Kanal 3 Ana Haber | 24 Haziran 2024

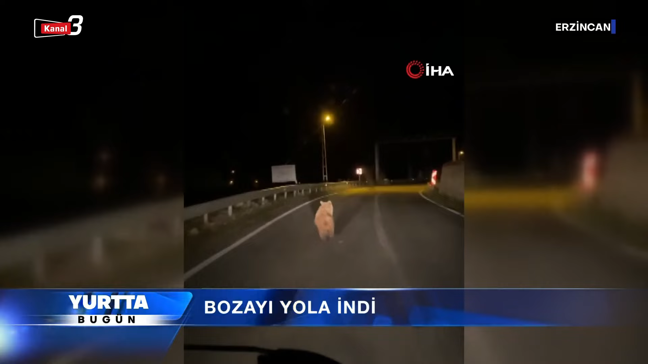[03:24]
Erzincan'ın Kemaliye ilçesinde yola inen bozayı araçla ilerleyen vatandaşların cep telefonu kamerasına yansıdı. Kemaliye ilçesine bağlı karanlık kanyon yolu üzerinde gece seyahat eden vatandaşlar yolda bozayıyla karşılaştı. Gözlerine inanamayan vatandaşlar hemen cep telefonuna sarılarak o anları kaydetti. Aracın önünde bir süre koşan bozayı daha sonra yoldan çıkarak ormanlık araziye girdi.